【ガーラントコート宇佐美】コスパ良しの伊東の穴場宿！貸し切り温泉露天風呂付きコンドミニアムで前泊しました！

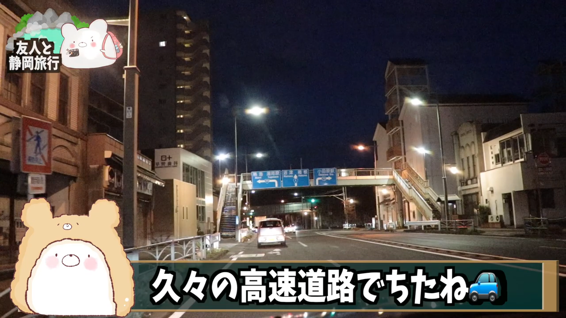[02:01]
ではーとりあえずマリンタウン向かいまーす夜明けちゃうよーやっと着きましたね完全に朝になりましたよ